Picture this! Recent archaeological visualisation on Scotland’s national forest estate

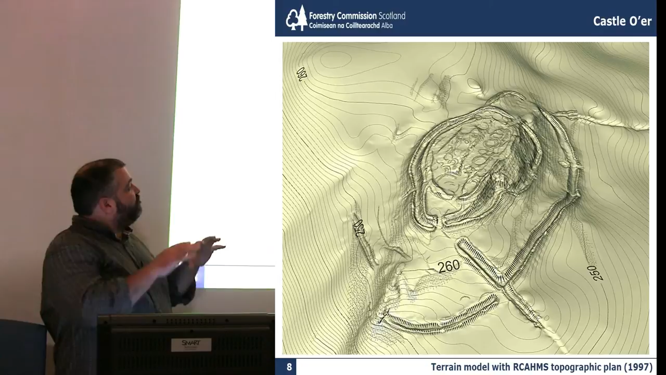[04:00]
And so with the help of Rubicon Heritage, who we heard Louise talk from earlier, we created a terrain model, so that's thousands of individual points being taken by GPS rover, and then draping the original Royal Commission plan, which is excellent on top. And I love this image, because it really shows the, it blends the earlier aerial photograph, the dramatic 3D nature of the hillport, with the archaeological interpretation, with the detail that the commission surveyors were able to
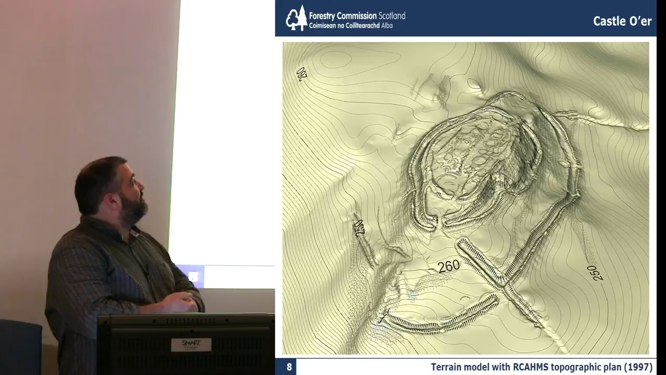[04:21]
pull in of the various house platforms and ring ditches inside. So it's taking an archaeological plan and giving it a real 3D oomph.
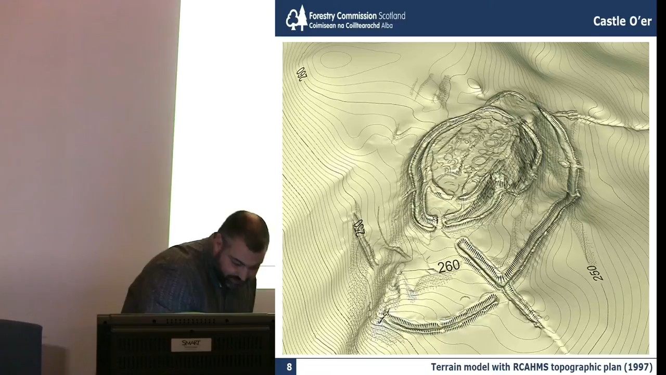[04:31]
Wondering how else can we use this technique? I'm starting to think perhaps earlier stuff, such as the OS First Edition map.
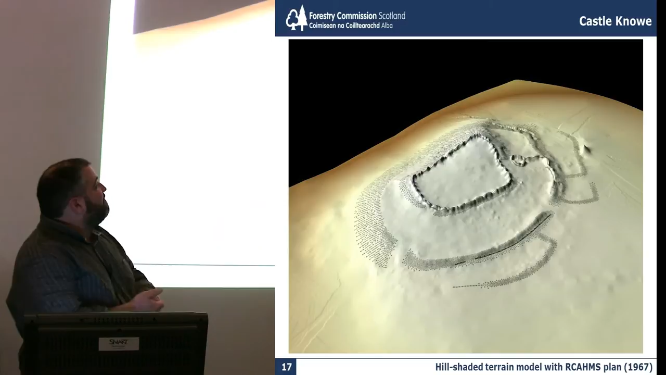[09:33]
which was the only previous survey of the site from the Peebleshire inventory of 1967, where you can start to see, again, hill-shaded relief bringing new life to an old archaeological plan.
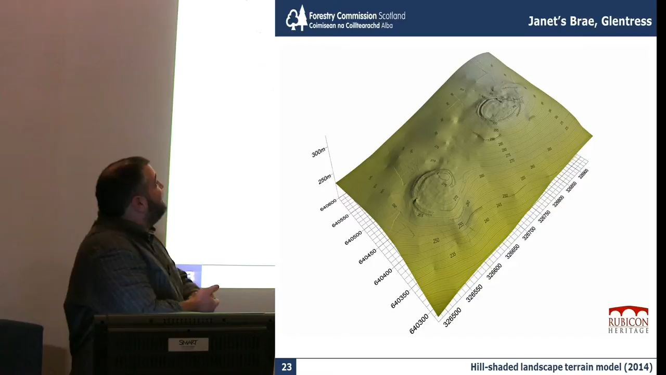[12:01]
And again, hill-shading gives you a much greater appreciation of the two monuments set together in their landscape context.
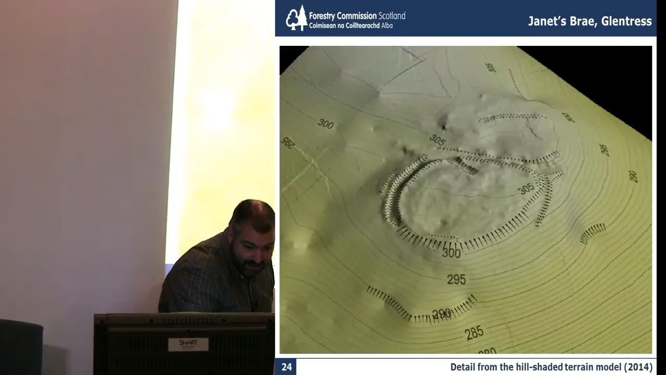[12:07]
And there's a detail again showing traditional Hasher,
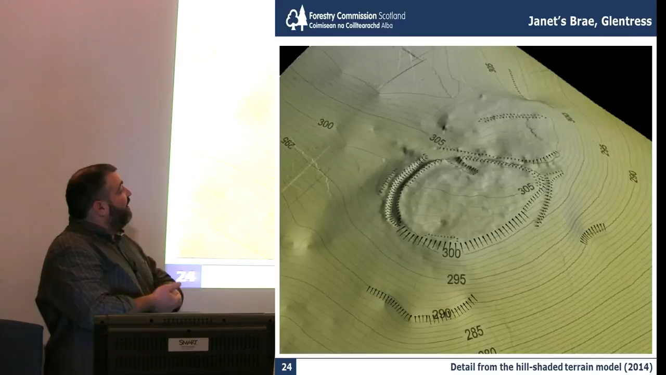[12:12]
the topographic interpretation, with the emphasis on the rampart.
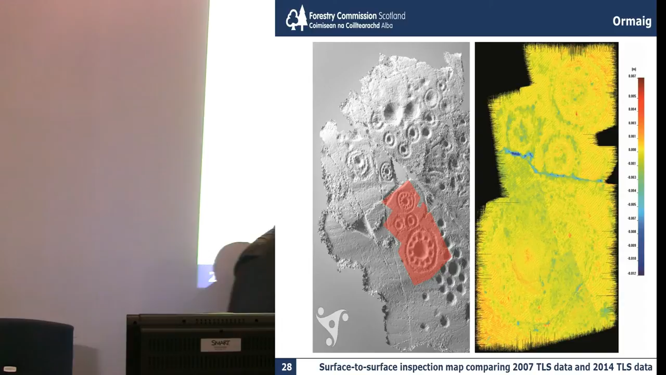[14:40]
yellow patch is this patch in here of the main rosette.
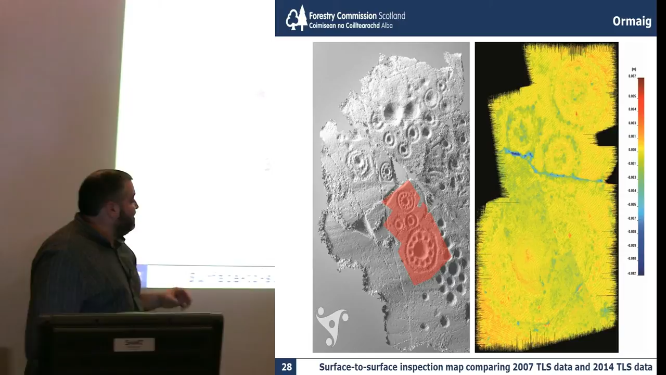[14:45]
It's two datasets
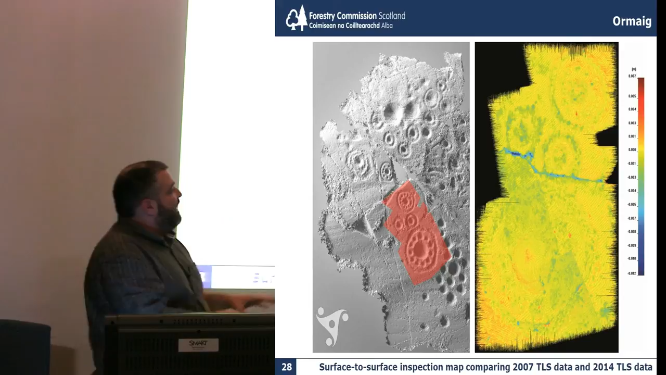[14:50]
layered on top of each other and you can see by the bar on the side if it's yellow there's very little difference between the two,
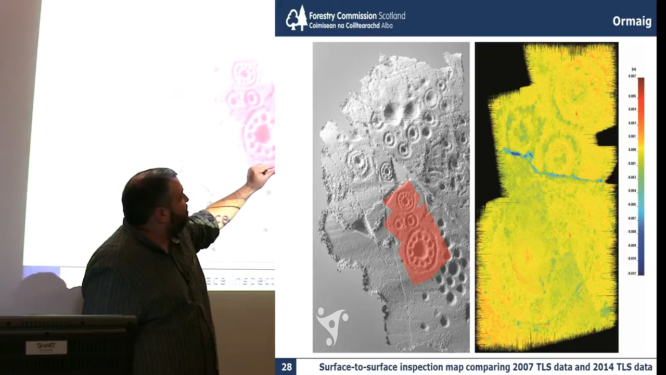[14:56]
whereas if it's going into blue there's a greater degree of difference in terms of depth.
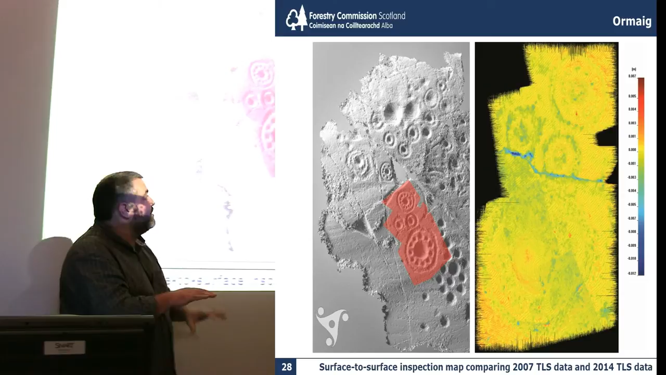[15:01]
So the good news is there's no erosion happening at all made because it's all yellow and if there was serious erosion happening you would start to see areas of blue.
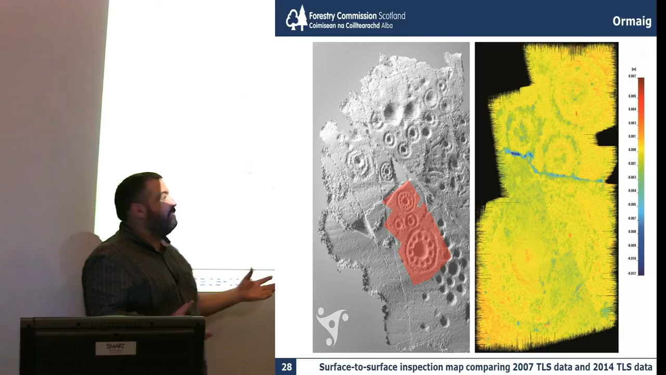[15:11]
So it's an interesting technique and I think a very successful new project.